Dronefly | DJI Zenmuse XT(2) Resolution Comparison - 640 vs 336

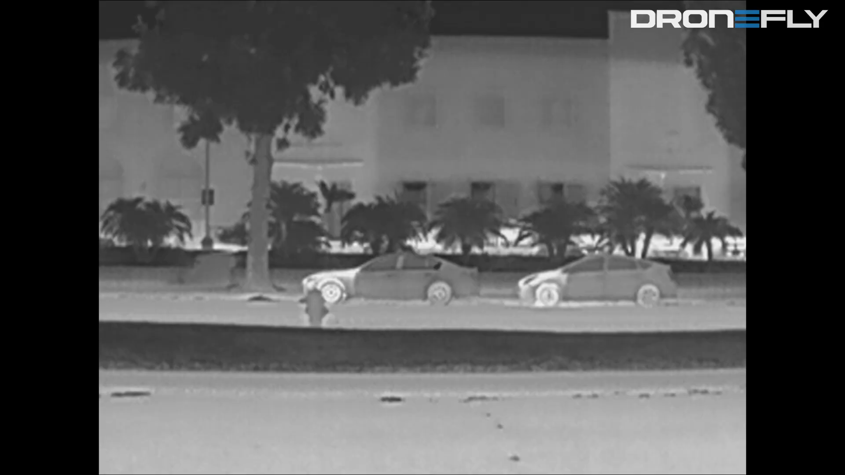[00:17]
First up we have the 30 Hertz 336 256 pixel XT with a 9 millimeter lens.
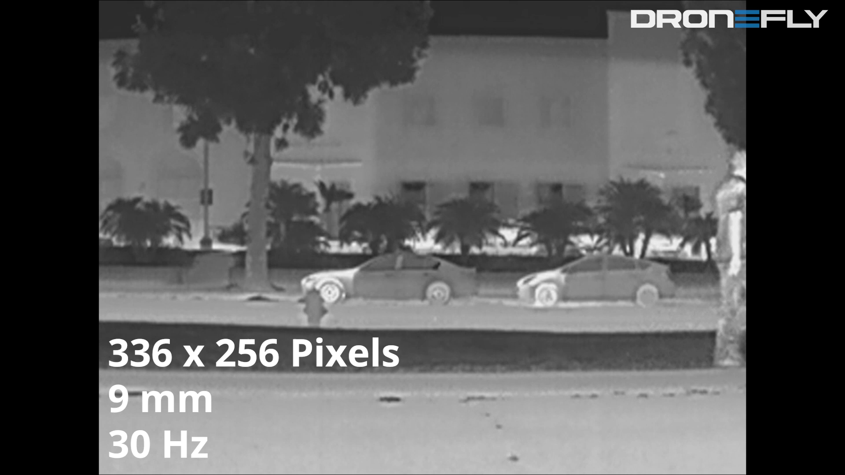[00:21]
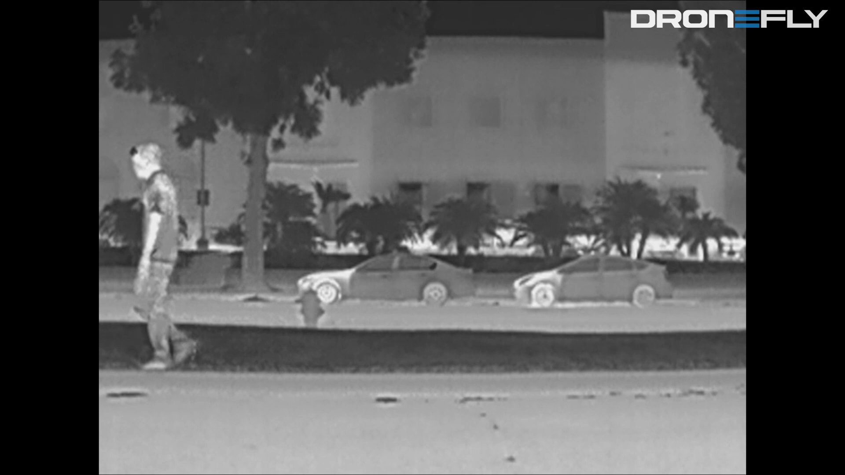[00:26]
Next up we have the larger 640 by
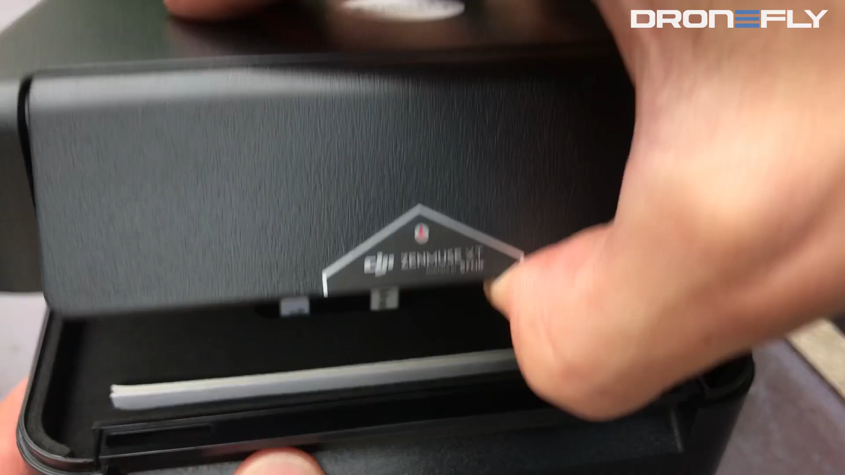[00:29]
512 pixel version of the XT with a 9 millimeter lens.
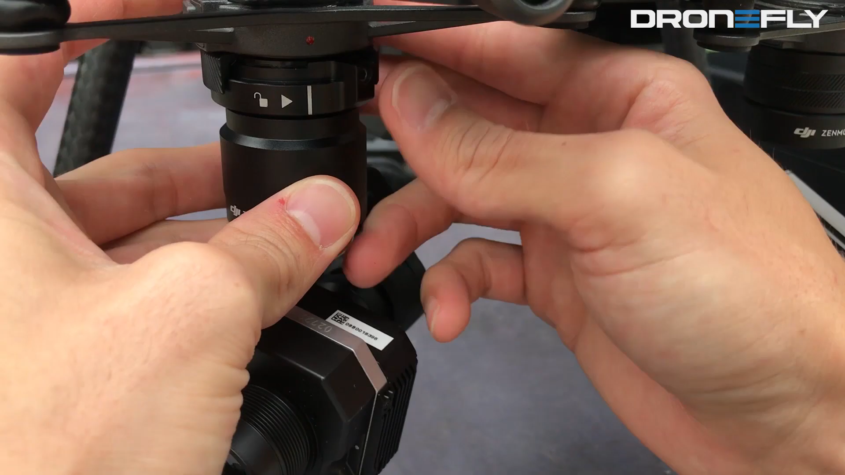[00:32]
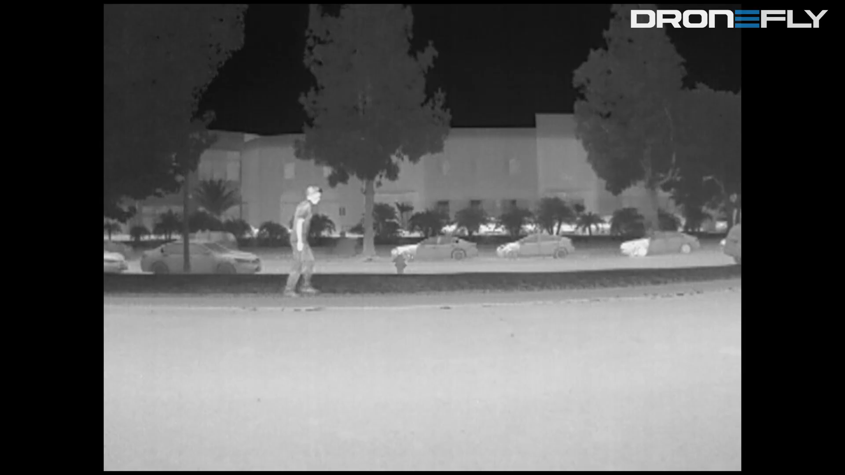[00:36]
The field of view or FOV is much wider due to the bigger infrared sensor.
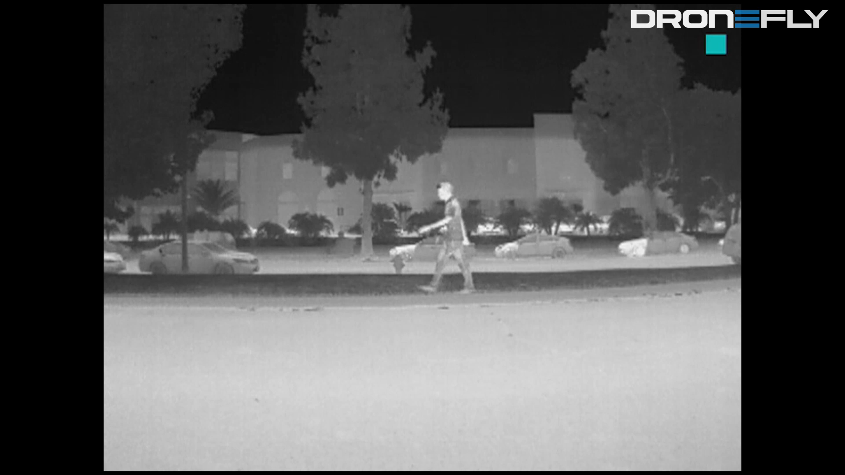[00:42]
Here is a side-by-side comparison between the 336 and 640 resolution cameras both with a 9 millimeter lens.
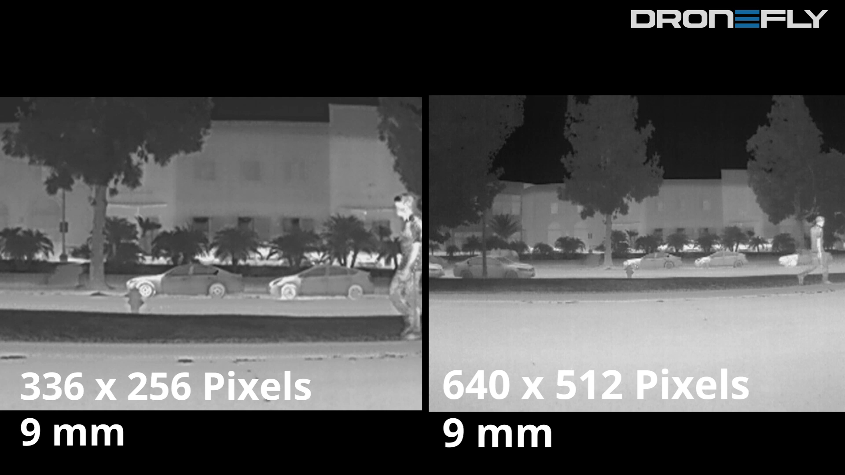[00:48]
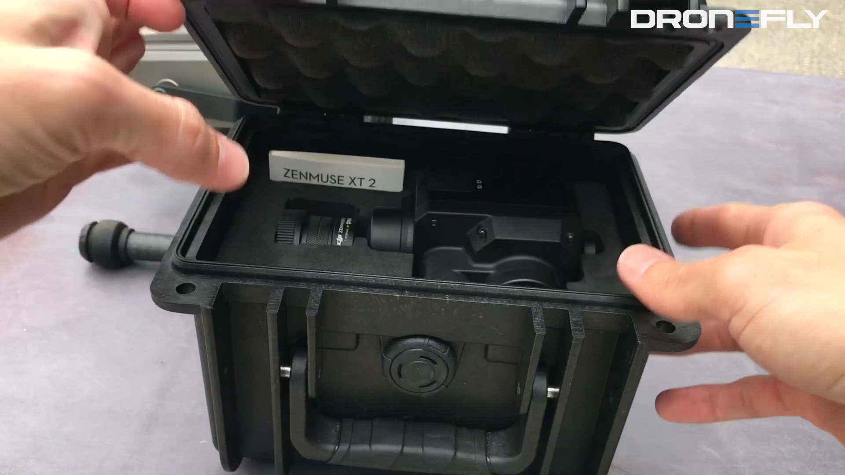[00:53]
Next we have the dual sensor XT2. The benefit of this camera is that with a visible and infrared imaging sensor in one housing software can stitch these two images together. FLIR calls this feature a multi-spectral dynamic imaging or MSX.
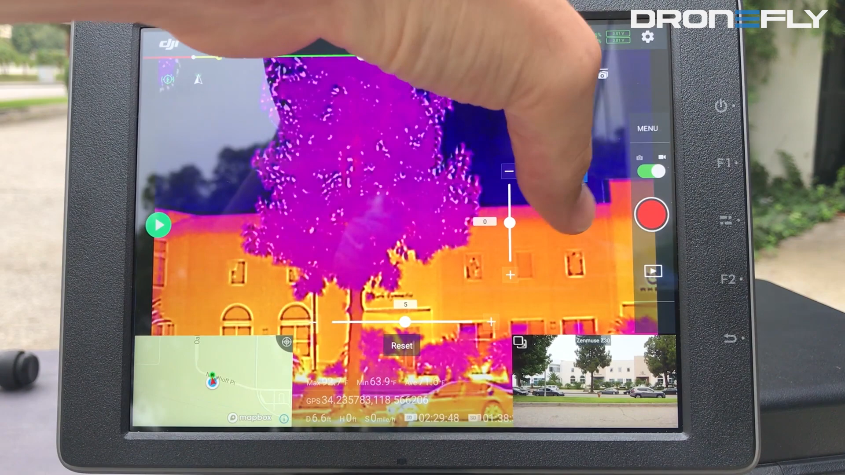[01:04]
This feature is completely customizable within settings.
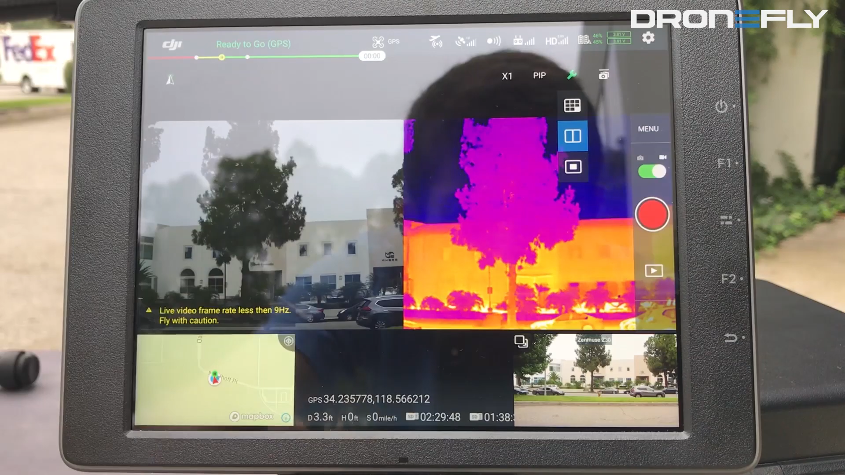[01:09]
Additionally the user has different options for how the infrared and standard video camera feeds are displayed.
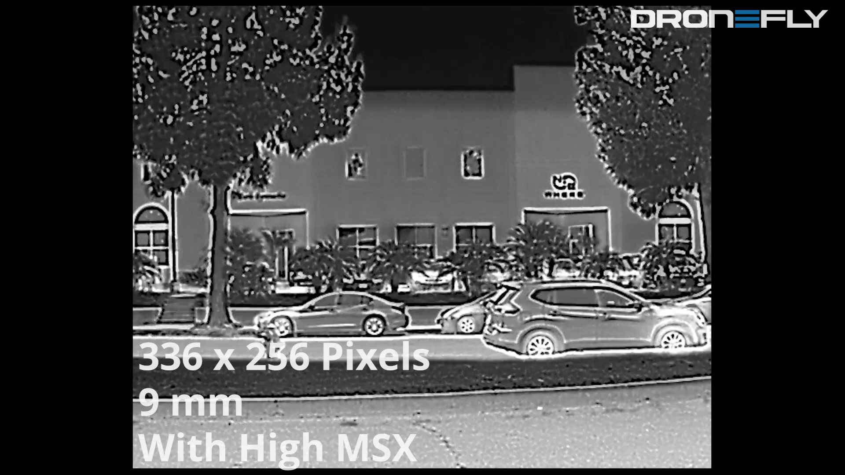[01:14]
Here is the 336 by 256 pixel XT2 with high MSX on.
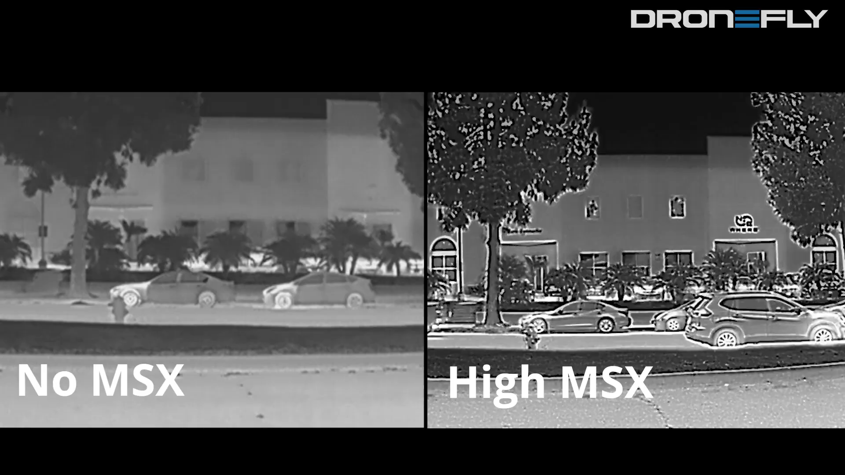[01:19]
Notice how the signs on the buildings across the street are visible.